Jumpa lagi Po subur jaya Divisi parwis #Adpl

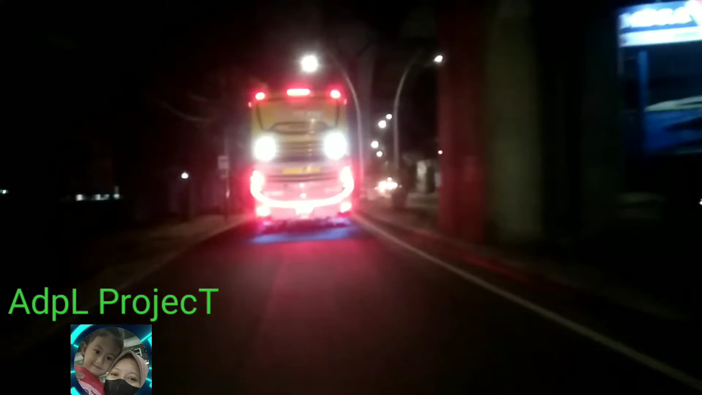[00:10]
kita buntutin Subur Jayang Isi pariwisata Ini platnya K
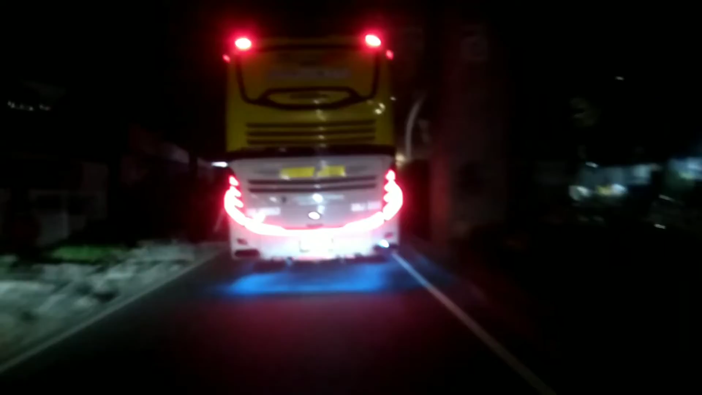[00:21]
Kita buntutin terus guys Ini kalau gak salah Bullnya yang di
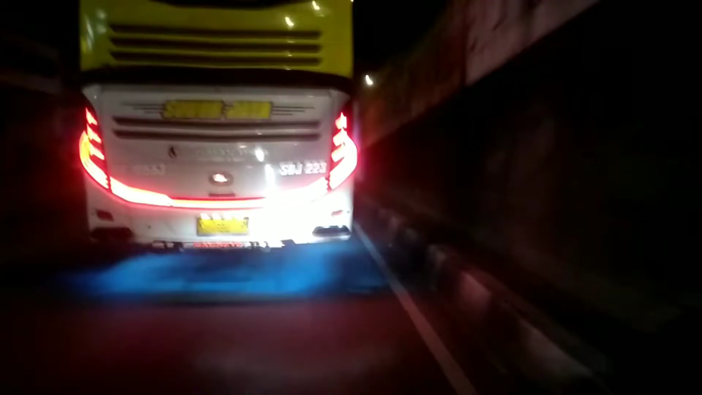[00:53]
Terus kita ikutin guys Ini jet bus 3 plus Dekat Cleveri yang Sangat
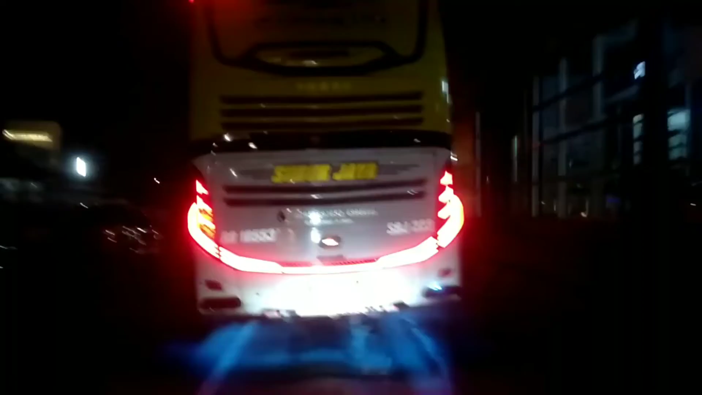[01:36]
Wow masih raju Wah Laterinya bagus guys Dan gak kita liat